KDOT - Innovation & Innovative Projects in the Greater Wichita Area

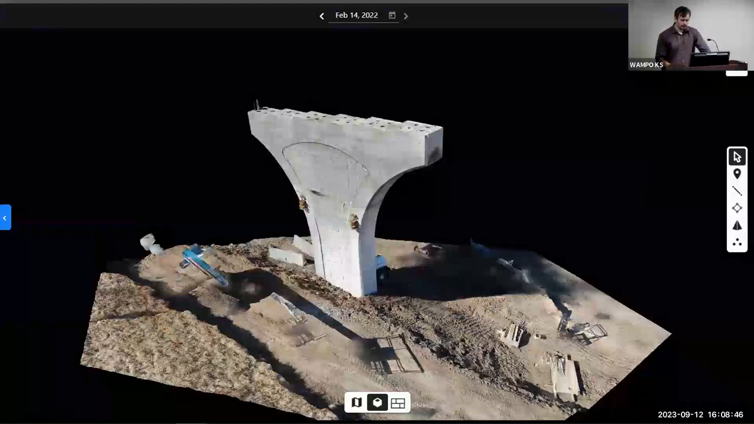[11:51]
So this is one example where we got the drones out and we were able to take some analysis of this using non-destructive methods to see whether or not that concrete had actually been, um, damaged.